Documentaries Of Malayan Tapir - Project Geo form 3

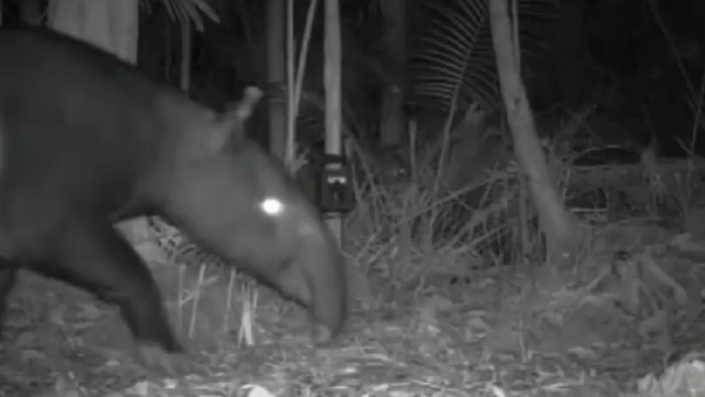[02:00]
Warna putih akan menyaluti dari bahagian
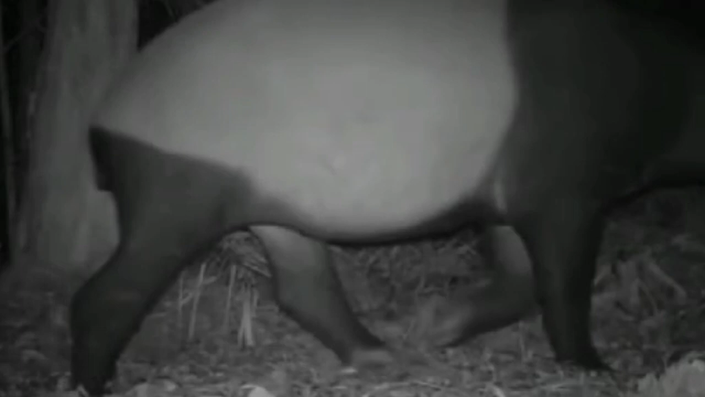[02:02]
bahu hinggalah ke bahagian punggung dan selebihnya
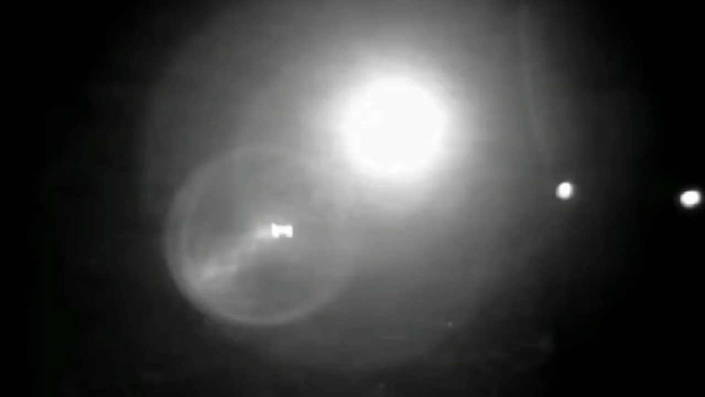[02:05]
berwarna
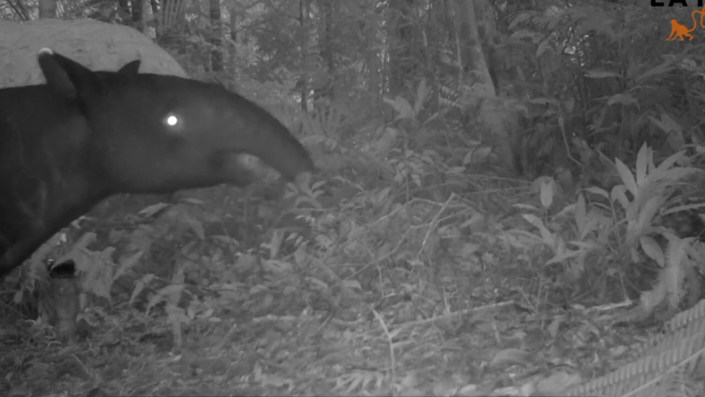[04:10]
Tapeh berperanan sebagai penyebar biji benih di hutan. Apabila haiwan ini makan buah-buahan, biji benih daripada buah-buahan itu akan disebarkan melalui najis ataupun dikeluarkan semasa makan. Spesies ini juga membantu, membentuk dan memberi struktur kepada hutan.